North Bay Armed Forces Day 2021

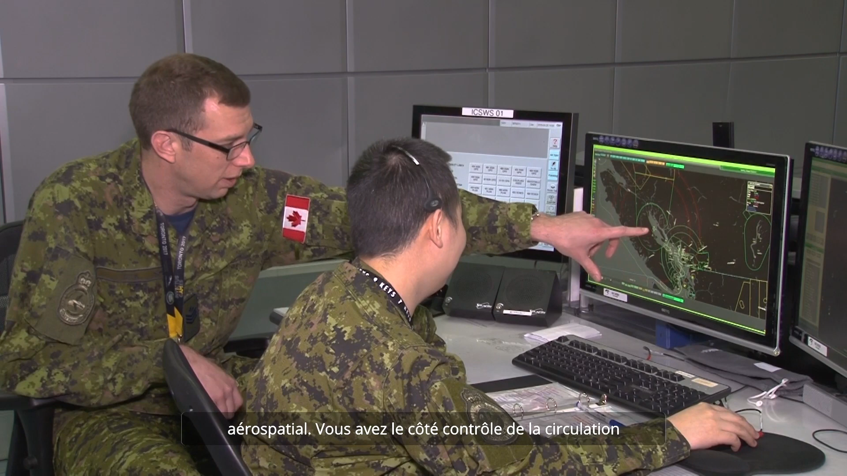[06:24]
You have the air traffic control side where you get VFR or IFR.